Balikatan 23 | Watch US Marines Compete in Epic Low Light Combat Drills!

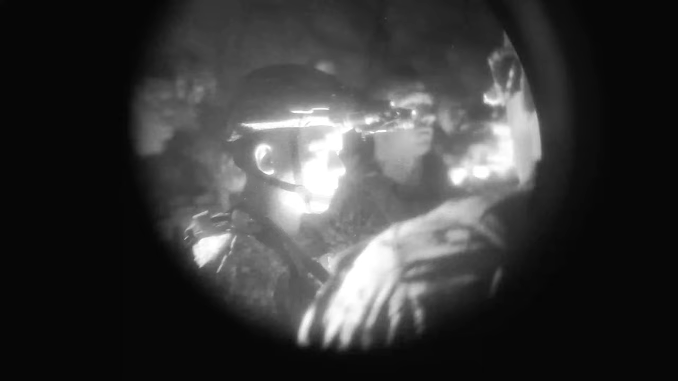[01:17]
I have them to feel the depth perception and move through rooms, move around.